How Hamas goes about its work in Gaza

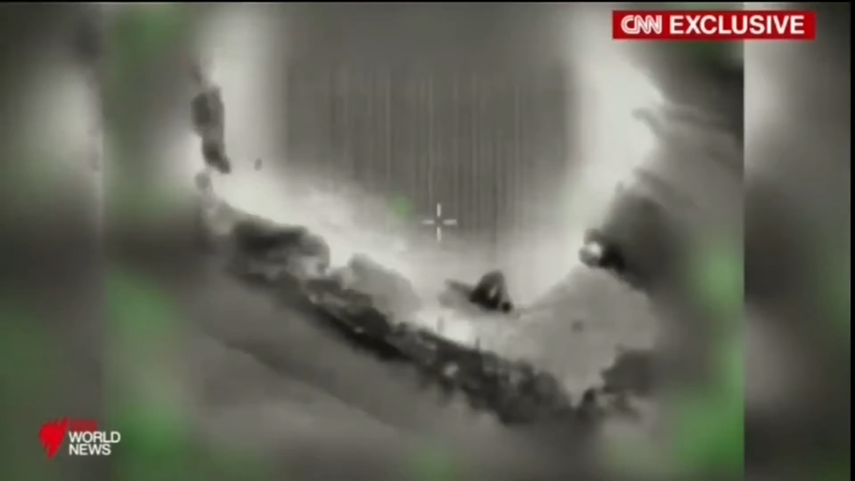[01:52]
Israel bombing 60 targets in response to about 100 rockets and mortars fired from launch sites like this one.